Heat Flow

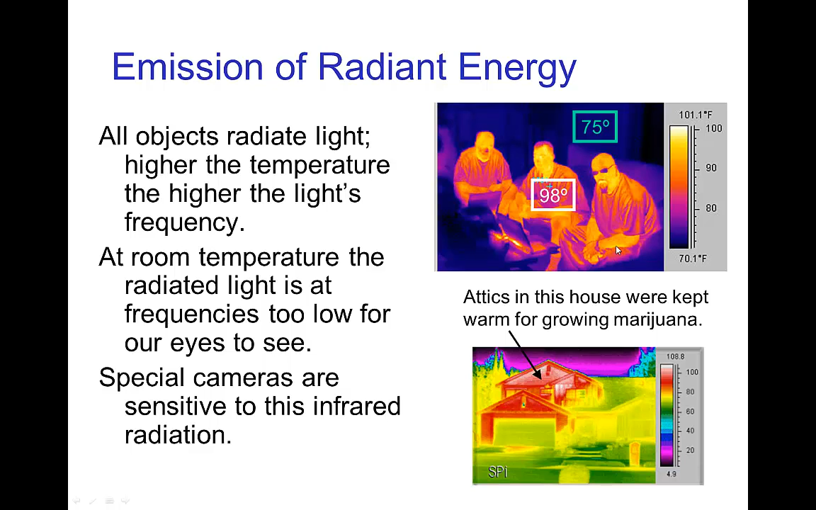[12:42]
So you see here is a camera that has heat vision and it can basically see in the dark. It doesn't need visible light to see it. The light emitted by the people is enough to- for the camera to see them.